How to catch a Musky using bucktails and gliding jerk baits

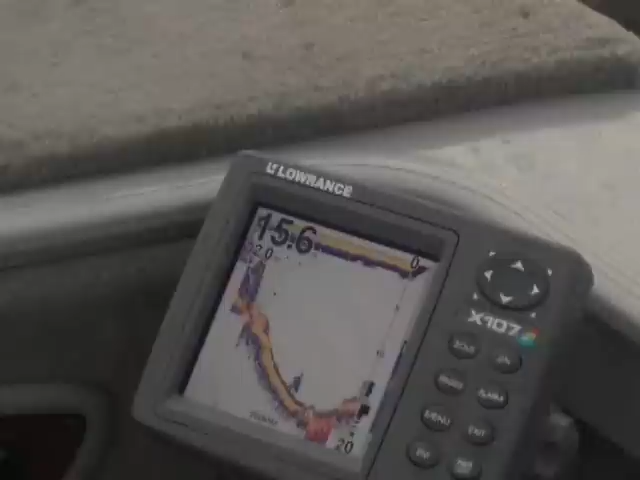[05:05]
Drops down to about 12 feet where we are right now, and you've got a weed flat that leads up onto these rocks.